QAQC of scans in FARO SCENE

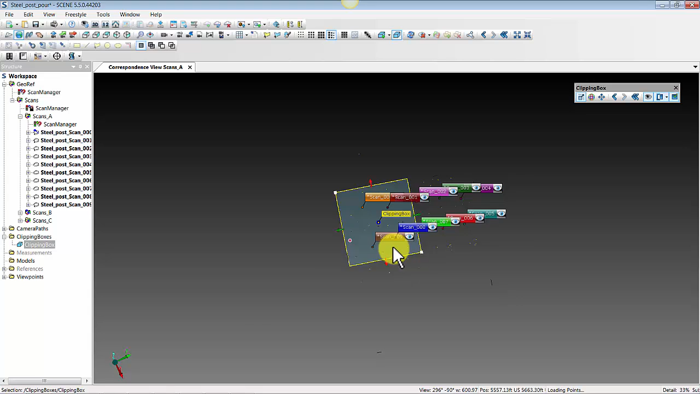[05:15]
you wouldn't just check one specific area but we are just for now going to show you just
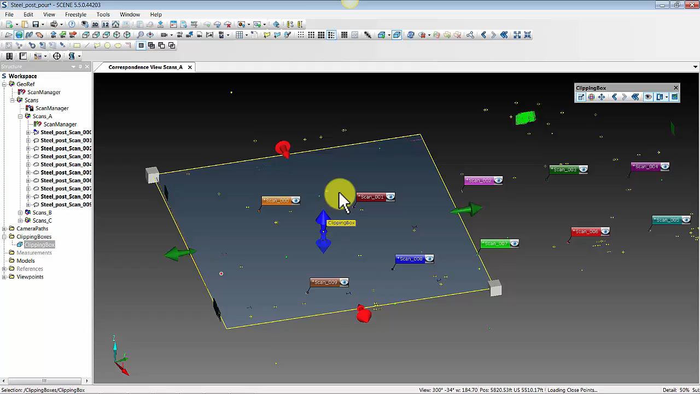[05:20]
one area but in general you would want to do you'd want to use this process throughout your entire project and look at several of your beams all over the place to get an idea
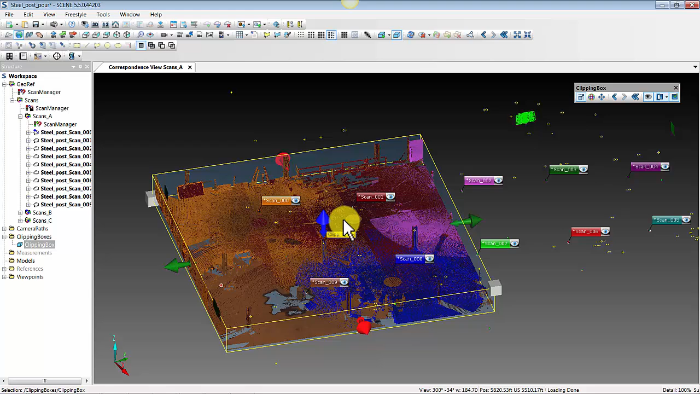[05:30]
of what was happening the next thing we can do as we mentioned so we've sort of verified in one area the x and y but what we want to do is verify also